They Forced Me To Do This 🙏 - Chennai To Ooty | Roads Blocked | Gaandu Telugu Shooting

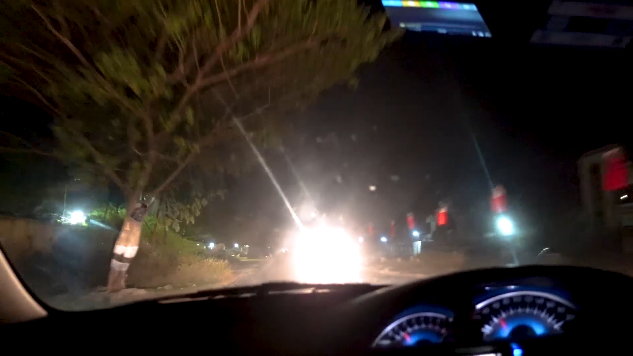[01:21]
ஸோ அவங்களோட என்ட்ரிக்கான செலப்ரேஷன்ஸ் போகிறது இருக்குது. செலப்ரேஷன்ஸ் பண்ணலாம், அதுக்குன்னு சொல்லிட்டு மக்கள் எவ்வளோ ஆகுது, எவ்வளோ டிராஃபிக்கு. 9 o'clock வர வேண்டிய காரு.
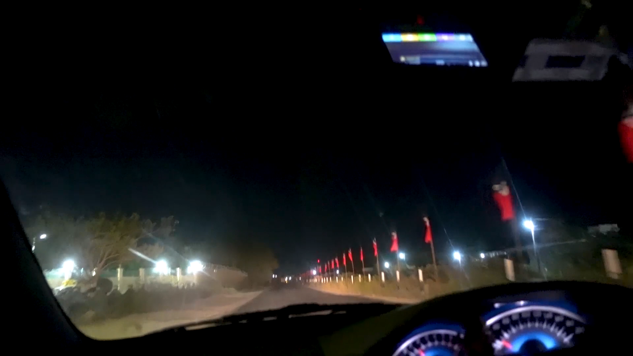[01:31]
ஸோ வீட்டுக்கு பார்த்தீங்கன்னா 11:30 தான் வந்தது. அவ்வளோ டிராஃபிக், வண்டிங்களே மூவ் ஆகலையா ஹைவே ஃபுல்லாகவே. ஸோ கைஸ் டைம் பார்த்தீங்கன்னா 2:10 ஆகுது ஏர்லி மார்னிங்.
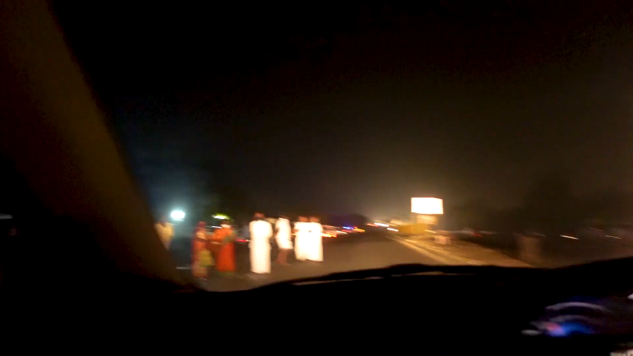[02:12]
கைஸ் சீரியஸாக ரோட்லேயே பார்த்தீங்கன்னா மொத்த பேர் உட்காந்துருக்காங்க. ஒரு சீன் இப்போ நடந்தது வேறு லெவல், அப்படியே பயங்கர என்ட்ரன்ஸ் எங்களுக்கு காரில். இங்கே இந்த இடத்துல தான் கிராஸ் பண்ண போகிறாங்களா இல்லைன்னு தெரியல.
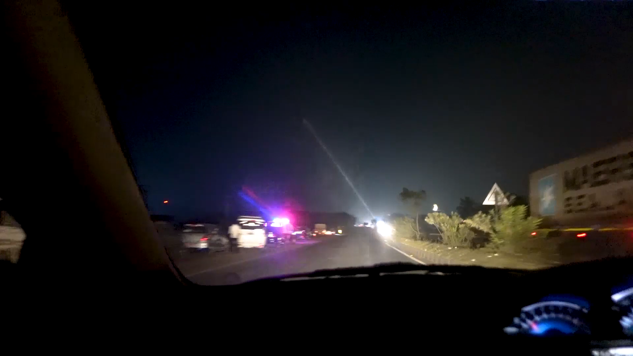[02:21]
அவங்க சசிகலா பயங்கர க்ரௌடு பார்த்தீங்கன்னா, கார்லாம் ஃபுல்லாக பார்க் பண்ணி வச்சுருக்காங்க. லென்ஸ் ஒன்று வாங்கணும், 85mm லென்ஸ் ஒன்று ஷூட்காக.
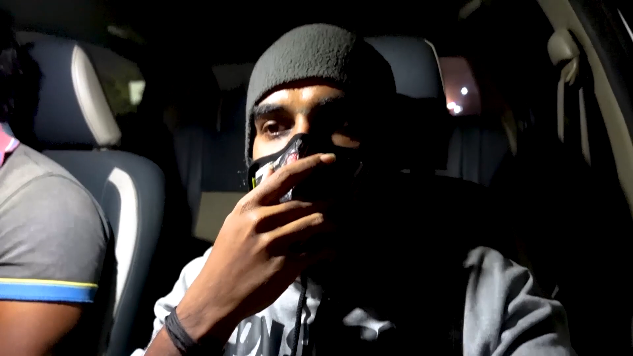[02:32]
அது வல்சர்வாகத்தில் அந்த லென்ஸை பிக் பண்ணிக்கிட்டு இங்கேருந்து அப்படியே எவ்வளோ சீக்கிரமாக கிளம்ப முடியுமோ ஊரை தாண்டினோம் நம்ம.
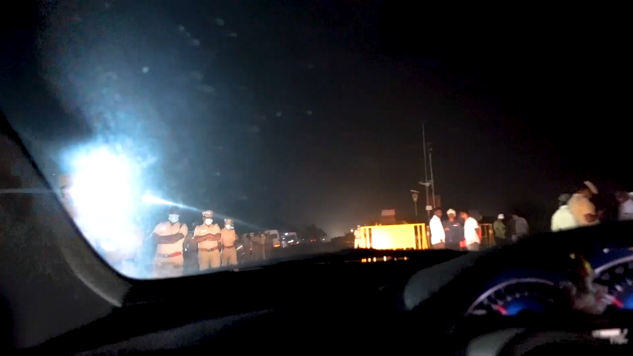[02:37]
ஃபுல்லாகவே பார்த்தீங்கன்னா க்ரௌடு தான்.
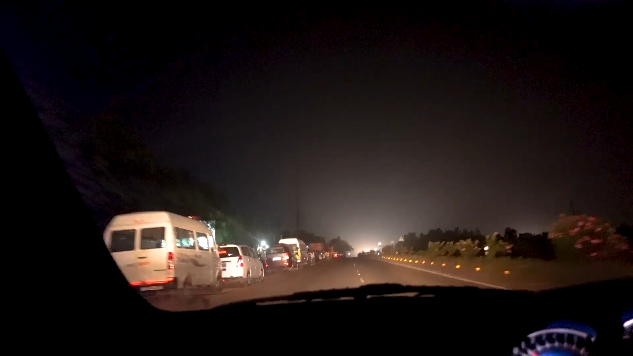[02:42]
பாருங்கள் பாருங்கள் நம்ம தமிழ்நாட்டை பாருங்கள், ஃபுல் அண்ட் ஃபுல்